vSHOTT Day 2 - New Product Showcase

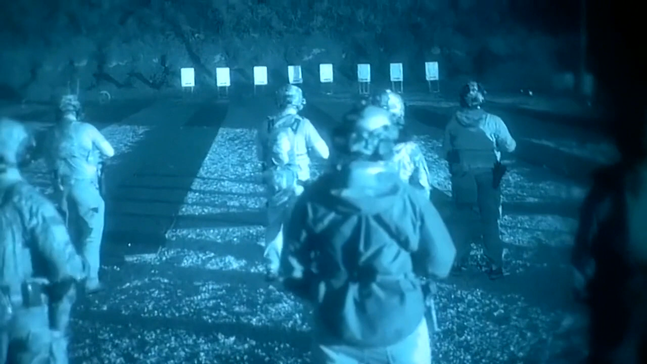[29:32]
Ultimately, there are only a few manufacturers of image intensifier tubes, with the main U.S. manufacturers of Generation 3 image intensifiers being L3 Harris and Elbit Systems America, or ESA. While there are other foreign manufacturers out there, such as Photonis and Harder Digital, L3 Harris and ESA are the two main sources for Gen 3 tubes on the U.S. market and DoD contractors for U.S. military night vision systems. TNVC's quality starts with our tubes.
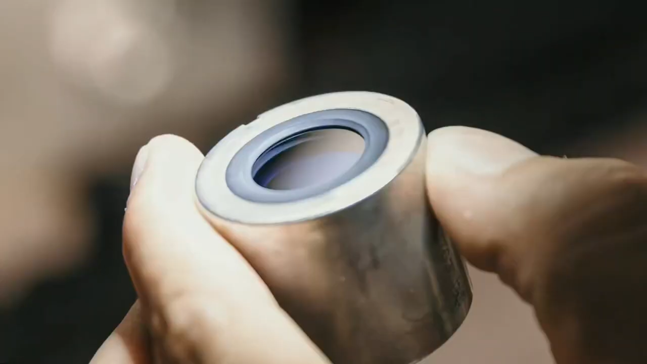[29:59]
All of TNVC's premium mil-spec night vision systems are built with mil-spec quality tubes, such as Elbit YH and YG series tubes,
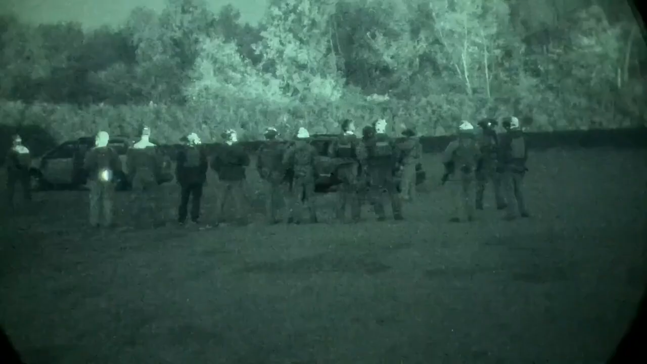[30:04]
not commercial grade tubes like the SLH and SLG series. Our L3 Harris mil-spec tubes,
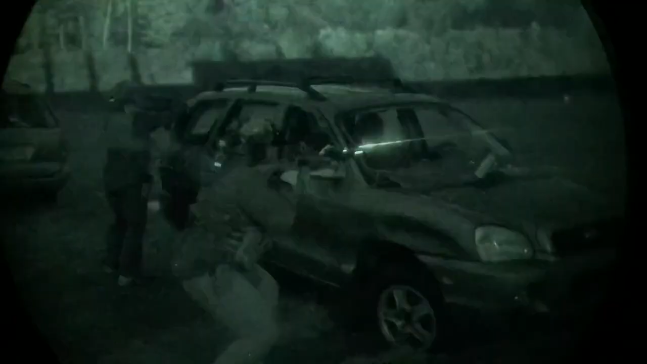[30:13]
while selected from 18 UM contract batches, are custom spec'd for TNVC by L3 Harris to ensure that we
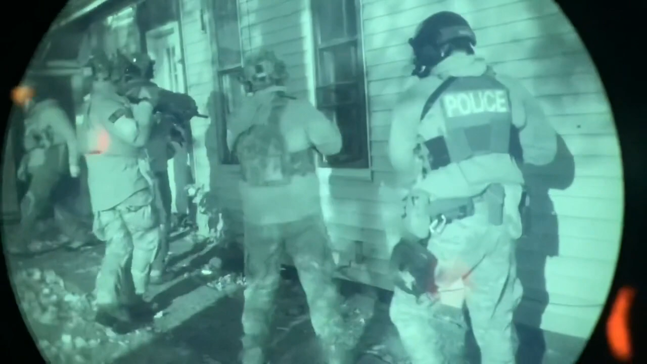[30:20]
receive only the highest quality tubes that many vendors would consider to be hand select. In addition to using mil-spec quality image intensifiers,
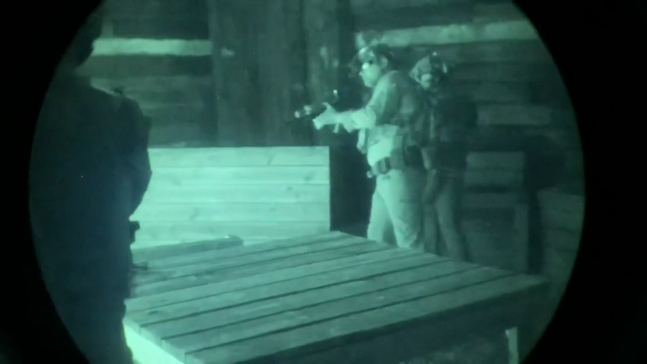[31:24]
but that they are also within tolerances to be used in dual tube systems so that users
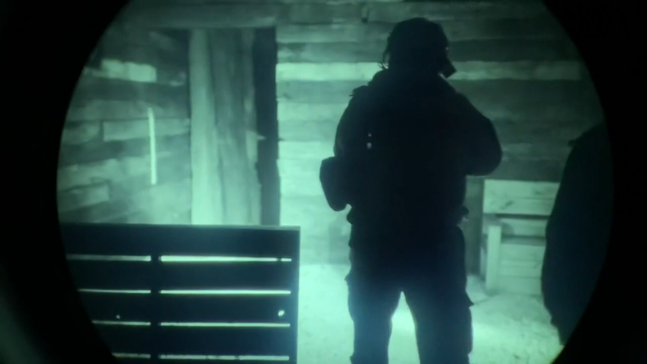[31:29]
get the best possible experience with their dual tube goggles, and that there's no drastic difference between each eye.